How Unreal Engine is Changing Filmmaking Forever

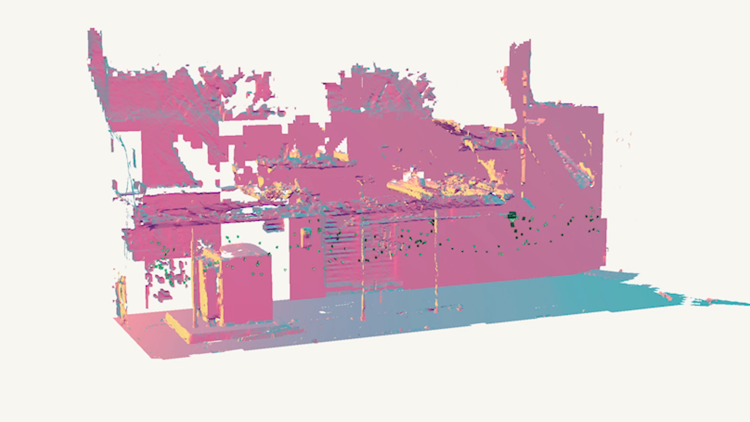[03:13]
An algorithm analyzes the photo or video input, as well as the overlap between the individual frames of that input, to generate a highly detailed point cloud,
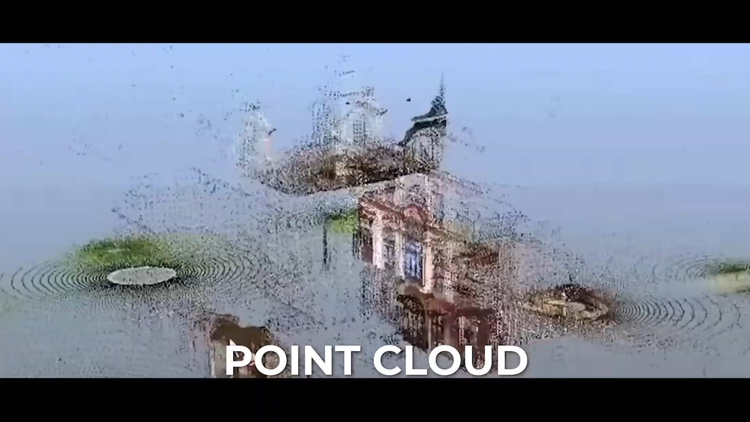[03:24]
or a representation of the position of
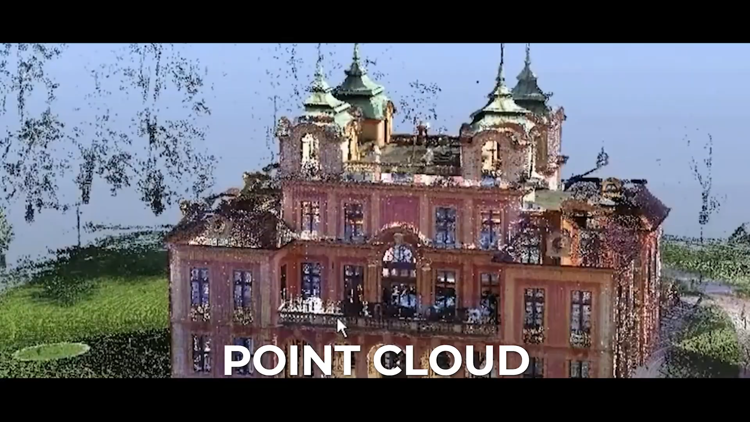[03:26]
particular points of an object in 3D space.
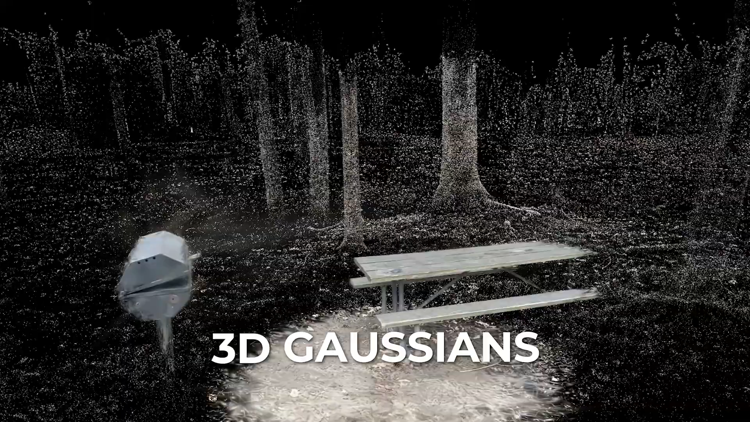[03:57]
which display lightness and color values based upon the original source video, according to the camera's position in 3D space.
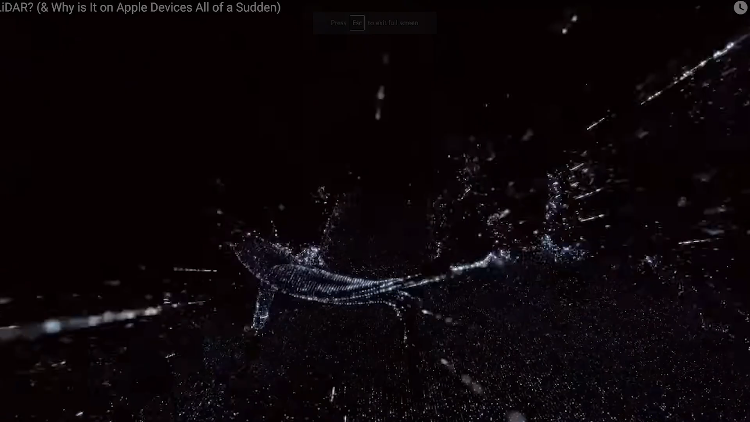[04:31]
and capture your scene in the form of a 3D model.
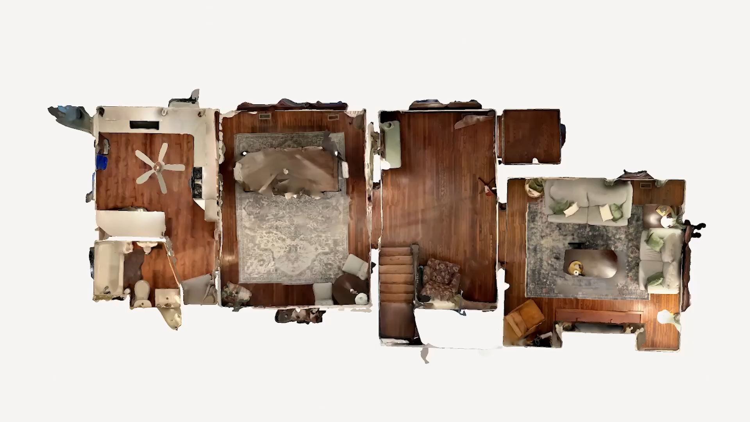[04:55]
This method is great for capturing larger environments, though the result is not typically as detailed as photogrammetry.
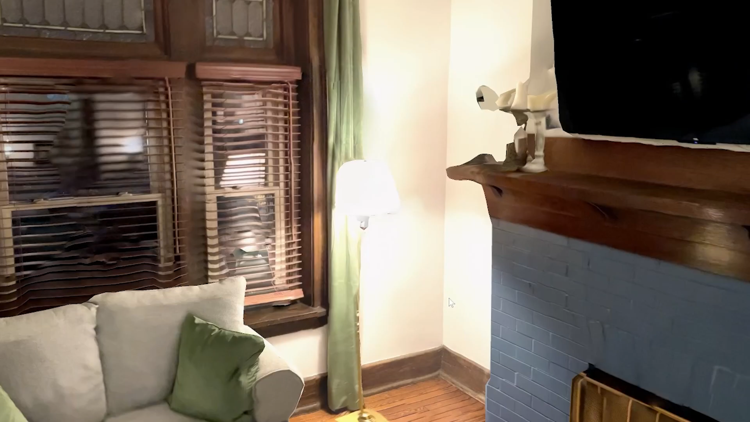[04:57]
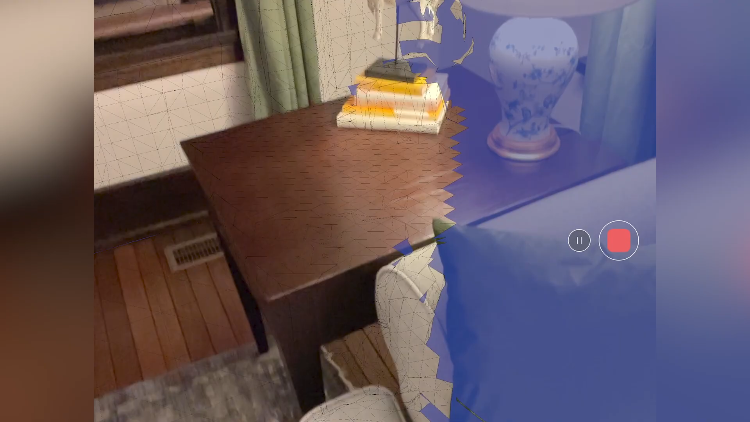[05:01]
So once your scan is captured using one of the aforementioned capture methods, you can pull it into Unreal Engine and virtually scout your scene,